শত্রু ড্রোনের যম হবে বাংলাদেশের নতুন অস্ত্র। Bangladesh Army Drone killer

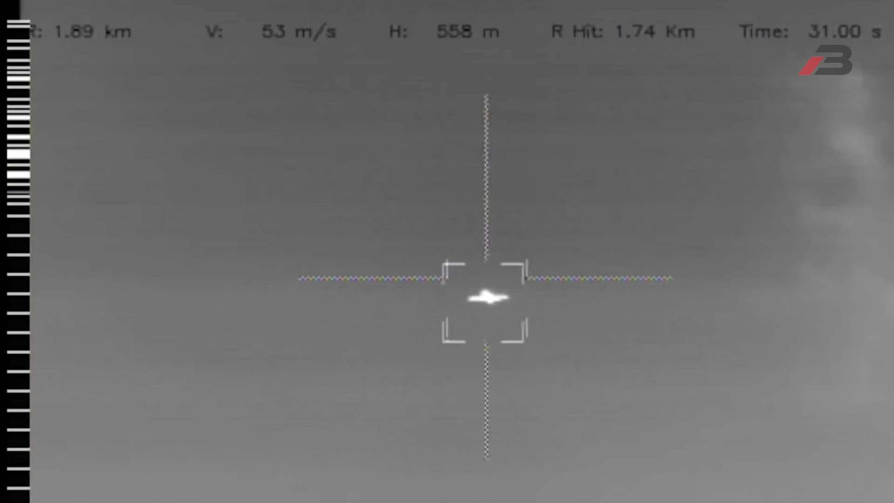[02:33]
এই এয়ার ডিফেন্স গানের রেঞ্জ 4 কিলোমিটার, অর্থাৎ নিচু দিয়ে উড়ে যাওয়া এই রেঞ্জের মধ্যে যে কোনো বিমান,